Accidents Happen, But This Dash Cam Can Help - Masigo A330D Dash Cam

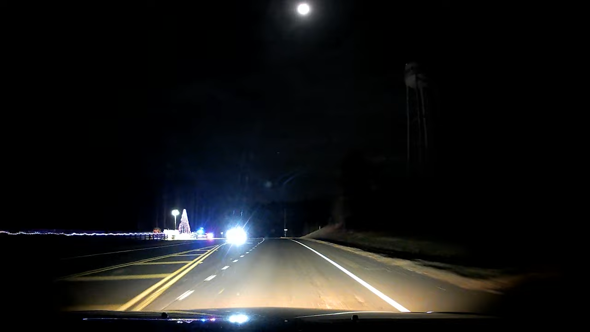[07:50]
Once the memory card is full, it continues to record in a loop, so once my 32 gig card is filled up, it will record over whatever happened two and a half hours earlier.
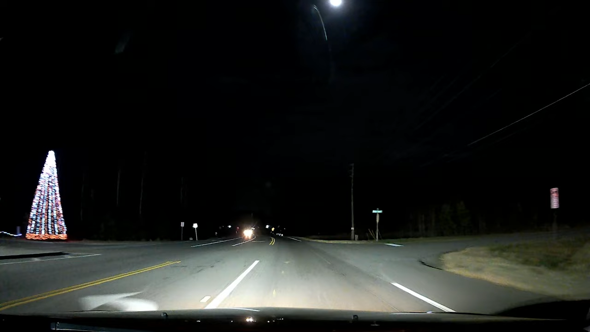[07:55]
The unit can supposedly even repair corrupt files automatically, but we hope it never comes to that.